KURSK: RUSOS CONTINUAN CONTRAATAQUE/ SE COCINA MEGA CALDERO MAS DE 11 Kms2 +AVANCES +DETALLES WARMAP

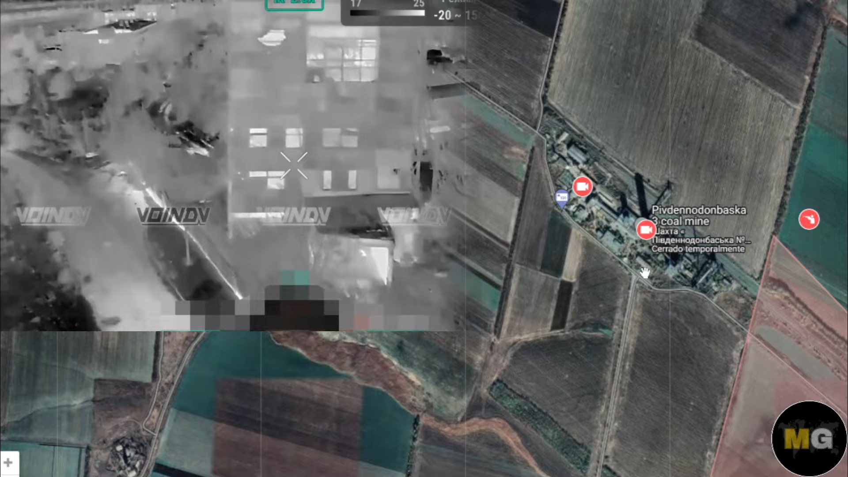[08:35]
Acá se ve claramente y allí vemos el video posiblemente con una munición de una bomba FAC directamente o algún tipo de misil.
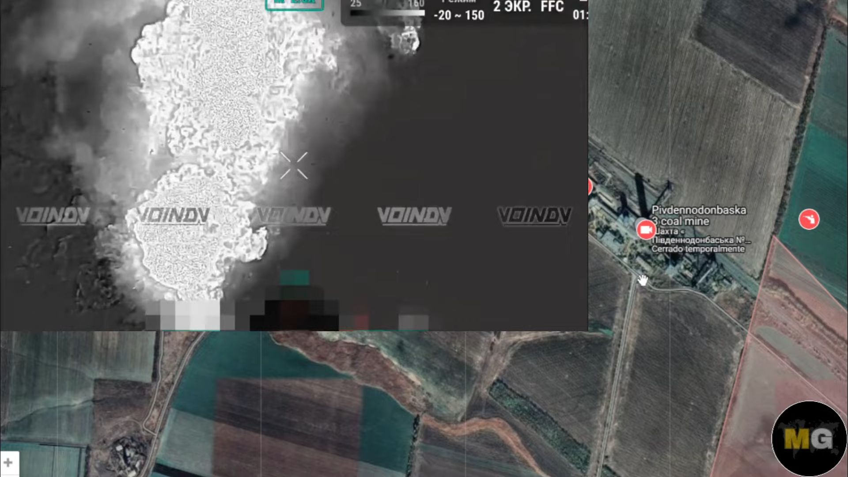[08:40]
No se puede ver claramente en el video,
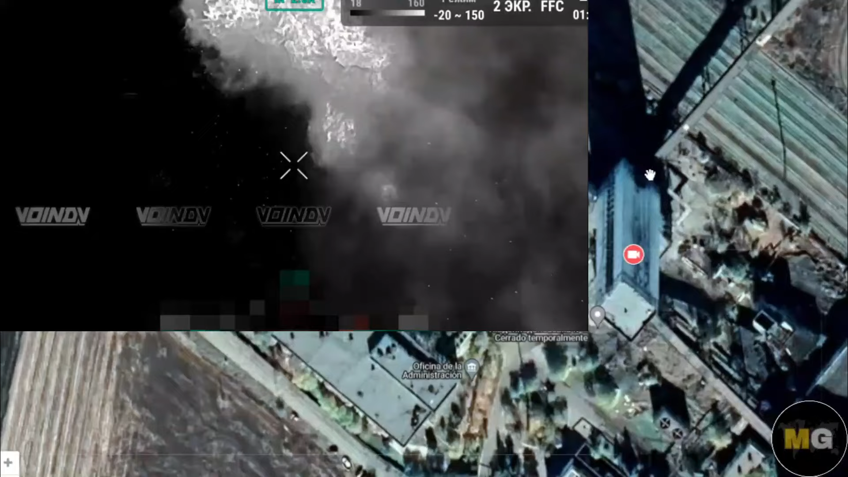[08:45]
pero vemos como los pisos iniciales de este edificio quedaron completamente destruidos y
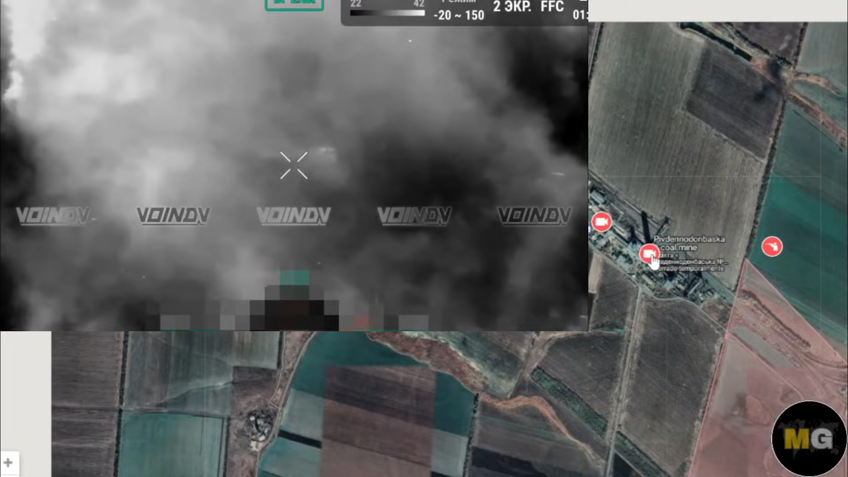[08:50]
seguramente otro ataque de esa forma llevará al colapso de esa estructura civil.
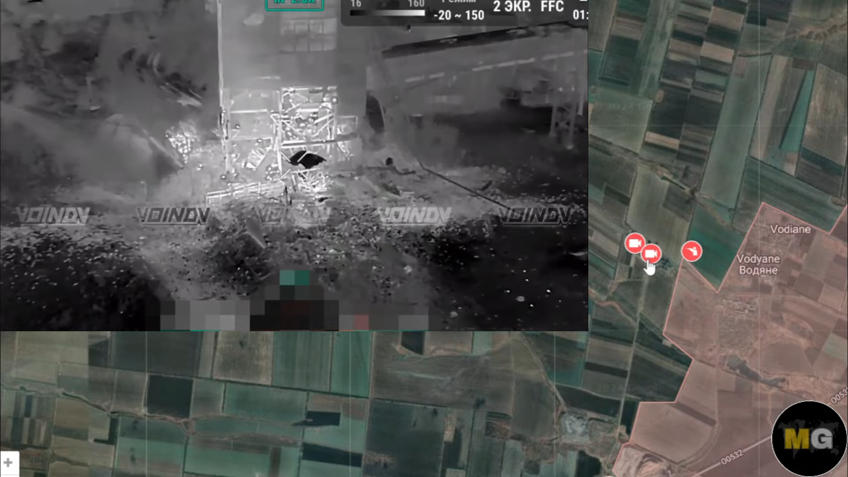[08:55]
Bueno, eso es lo que está pasando en el frente de Bodiani. Ya las tropas rusas parecen empezar a atacar toda esta zona de la mina Yusno Don
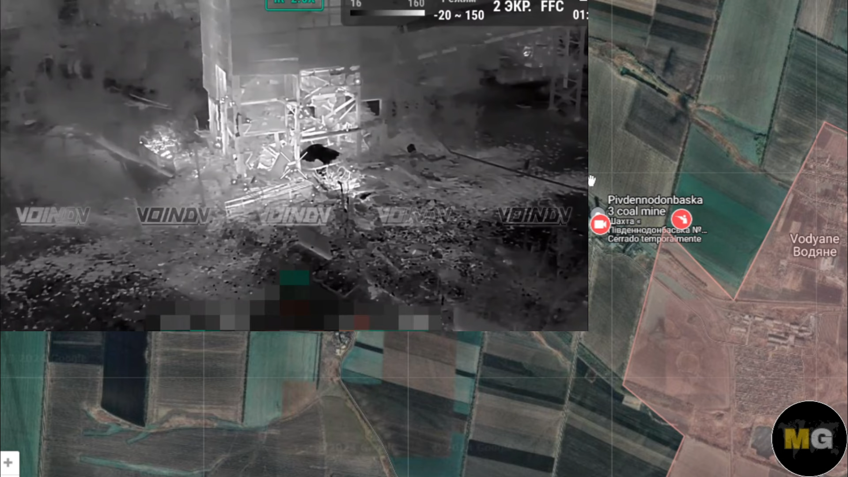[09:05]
Vazcaya número 3 para un posterior asalto de la infantería y los fusileros motorizados que como siempre acompañan la infantería rusa. Bueno, vamos a seguir revisando.
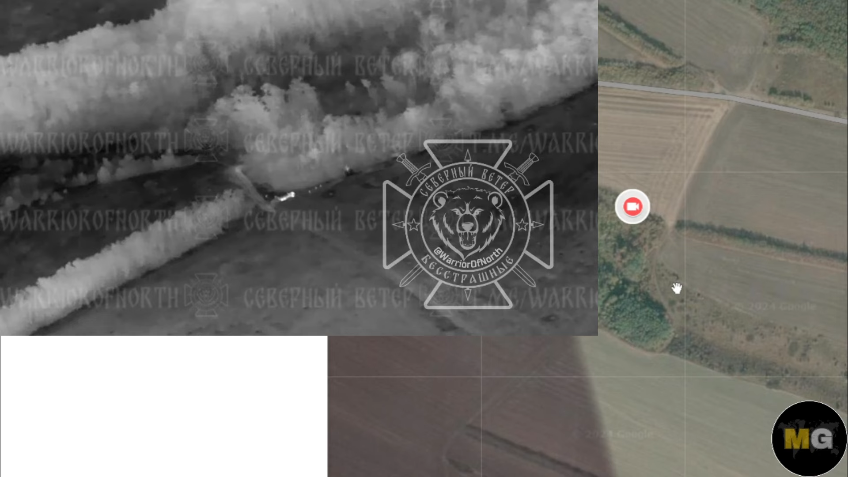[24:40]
Un obús autopropulsado de las Fuerzas Armadas de Ucrania fue destruido en la dirección de Kharkov.